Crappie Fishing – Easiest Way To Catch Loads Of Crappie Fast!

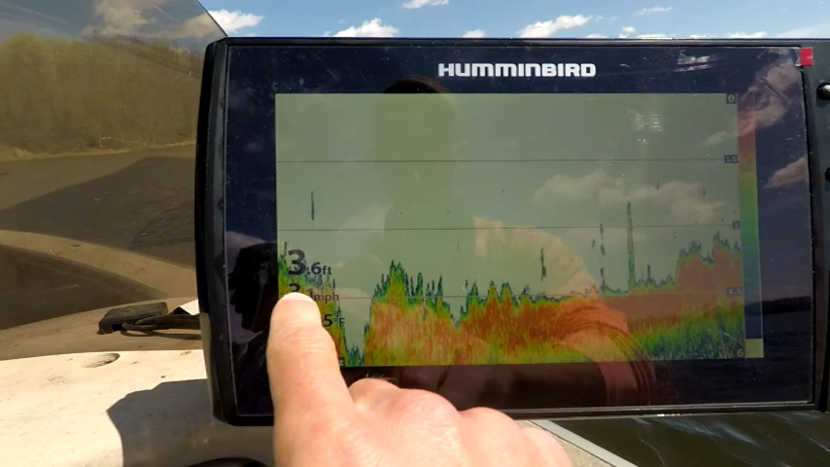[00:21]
On screen: depth 3.6 ft
so I'm pulling up here it's three and a half feet it's gonna we're gonna find spots of five feet and you
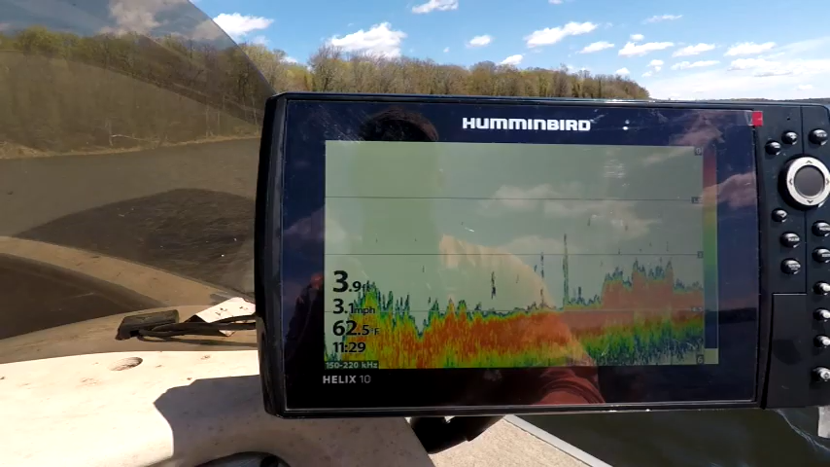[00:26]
On screen: depth 3.9 ft, water 62.5°F, speed 3.1 mph
can see I've got a water temp of 62.7 this is the first time I've been out crappie fishing on this lake this year